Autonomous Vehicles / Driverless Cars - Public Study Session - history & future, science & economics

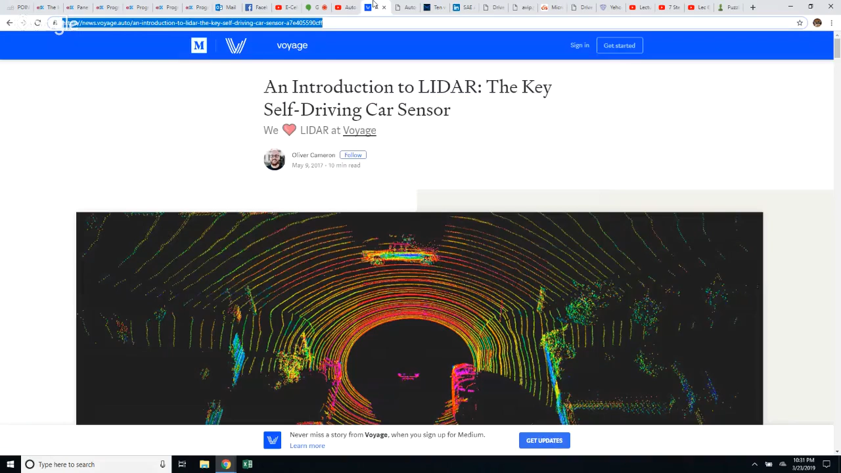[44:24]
uh, the technology that's going to be the key to driverless cars. An introduction to LiDAR, the key to self-driving cars from the Voyage.
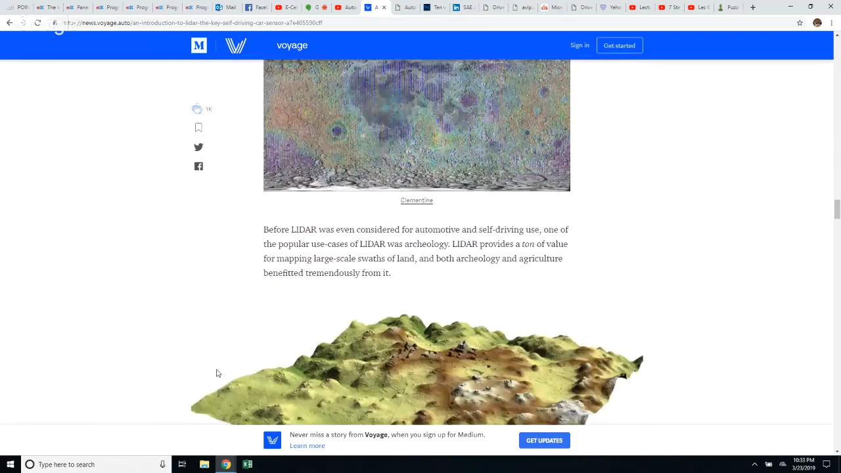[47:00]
And, uh, that's how we have these mappings of the surface on the moon was this technology of shooting millions of, of, uh, beams of light and seeing how long it takes for them to get back.
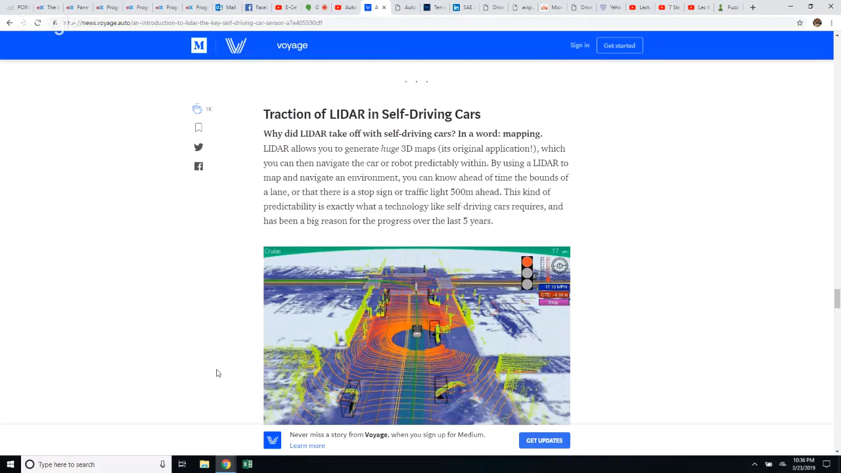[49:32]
There's a lot of bolts, but once this 3D LiDAR came, and with the processing self-driving cars, we're almost a given. LiDAR allows you to generate huge 3D maps,
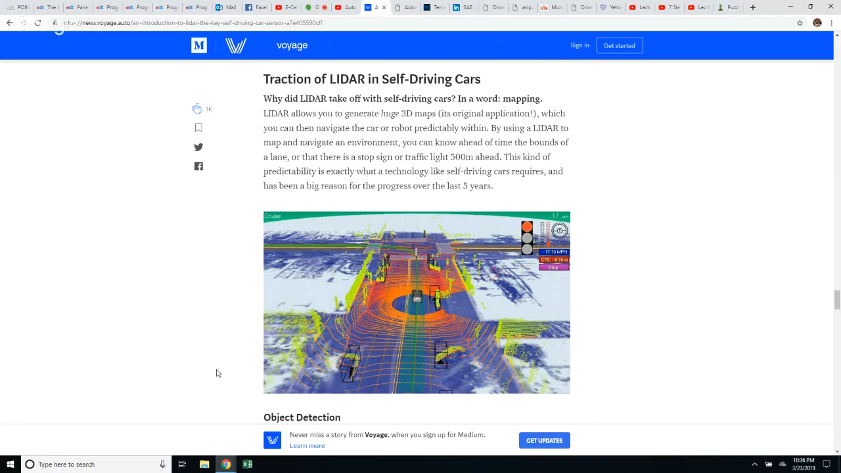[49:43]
possibly, um, with up to 500 meters ahead.